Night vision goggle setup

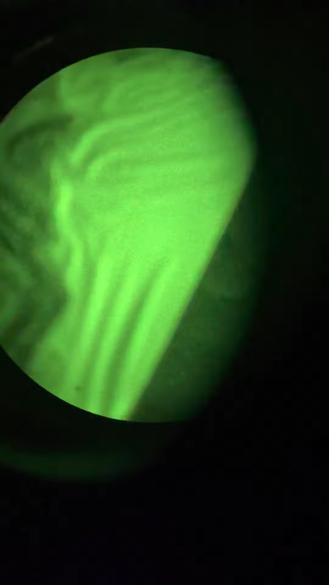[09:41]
the things is when you're setting this up you'll notice if it seems really small basically if you can't see the entire
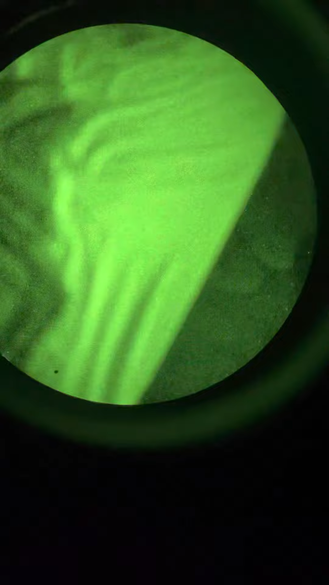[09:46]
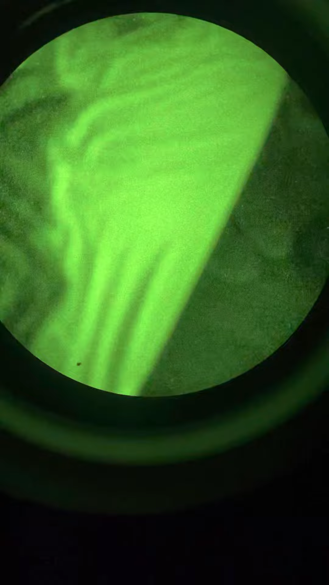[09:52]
circle on the inside of the lens then they're either too far away or it's canted
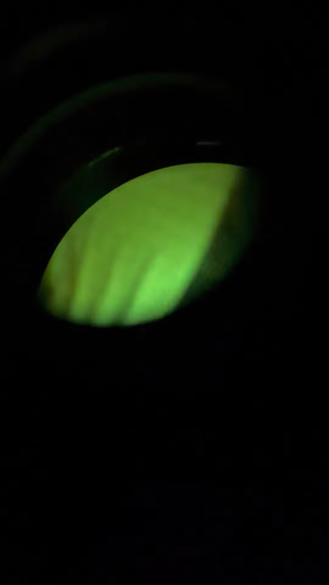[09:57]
okay so you want to look at it straight on and get it in
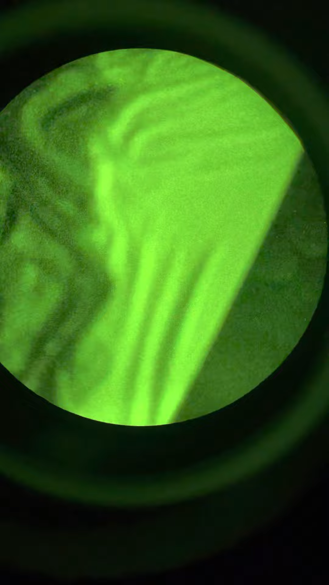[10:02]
such that you can see that inner circle so you have your outside circle you notice I'm moving that around your outside circle if your inside circle you want to get that set and then you can
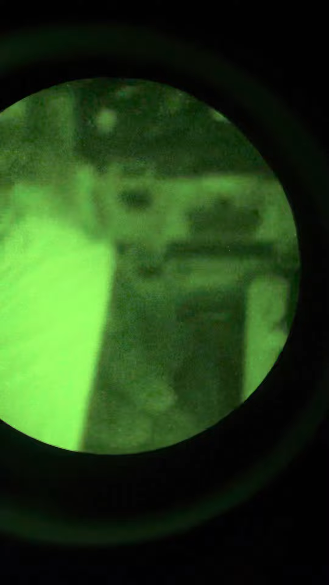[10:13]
focus with that or at least you'll know that your eyes are in the right right place when you're adjusting the binoculars you'll move them both in and out in order to get them set so you have one image